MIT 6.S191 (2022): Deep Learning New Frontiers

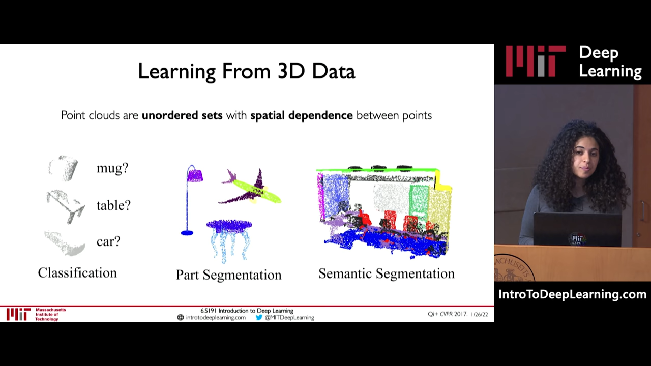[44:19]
And they're effectively completely unordered sets of a cloud of points where still there's some degree of spatial dependence between the points. And much like as we saw with convolutional neural networks and 2D images, we can perform many of the same types of prediction problems on this 3D types of data structures. And it turns out that graph convolutional neural networks can be extended very naturally to these point cloud data sets. And the way this is done is by actually dynamically computing graphs as effectively a mesh present in a 3D space where this point cloud exists.
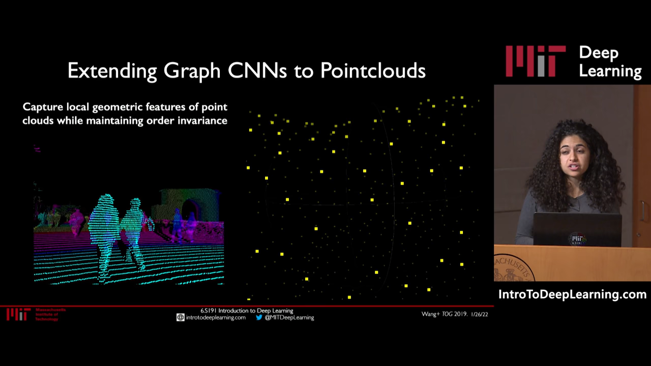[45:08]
the connectivity of the points and maintain spatial invariance. Really, really, really cool stuff being done in this domain in applications like neural rendering and 3D graphics. All right.